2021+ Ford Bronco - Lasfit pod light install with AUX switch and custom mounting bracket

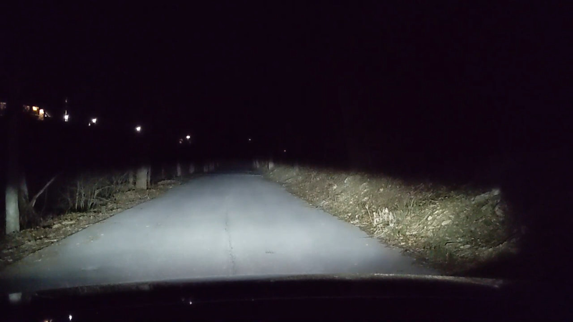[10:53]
Okay, we're out on a country road near my house, and I thought it'd be good to do a little comparison. This is the normal driving lights, and this is the pod lights. So big difference. That's the pod lights on, pod lights off. Gives you a lot of extra distance.
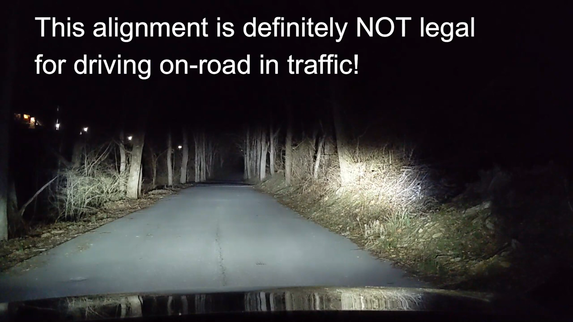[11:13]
And I also have them pointed a little bit more to the left and right. There's a lot of deer around here, so I think it's nice to have a little bit off the road, so you can see deer coming out of the fields or out of the brush. Give you a little bit of extra visibility on deer and things like that. So a big difference. I'm gonna turn the brights on too. That's with the brights, no brights. So yeah, the brights add just a little bit, but I think these are pretty darn nice. Give you a lot of extra visibility.